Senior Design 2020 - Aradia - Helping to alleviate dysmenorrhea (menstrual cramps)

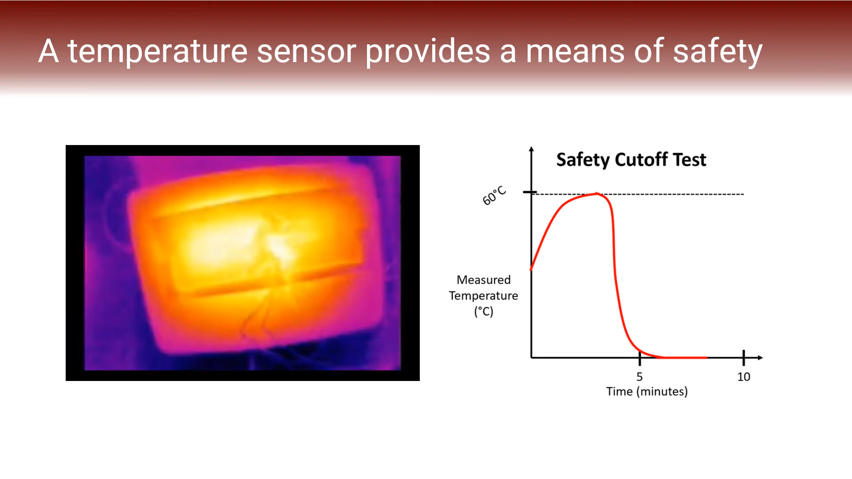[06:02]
We also included a graphic to represent data which would be collected while testing the feature. This thermal imaging video shows the even and effective heating up process of Aradia. The graphic represents data which would be collected while testing this feature.
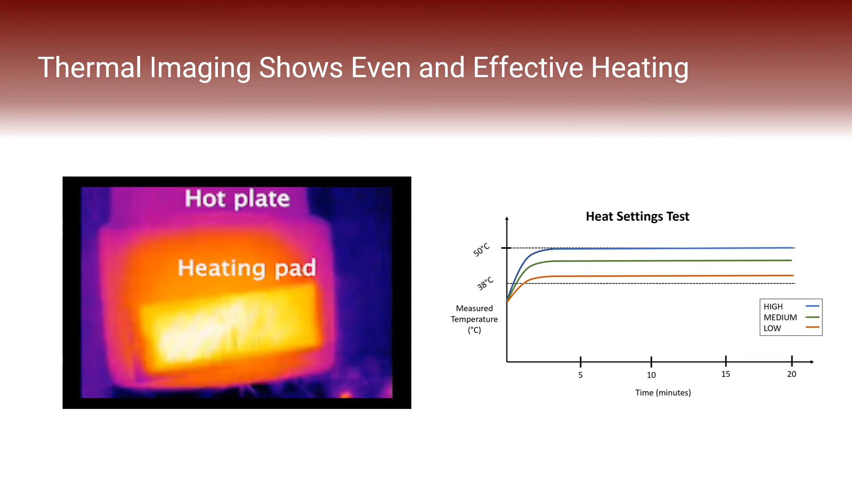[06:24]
The base of our prototype is a pair of cotton Thinx.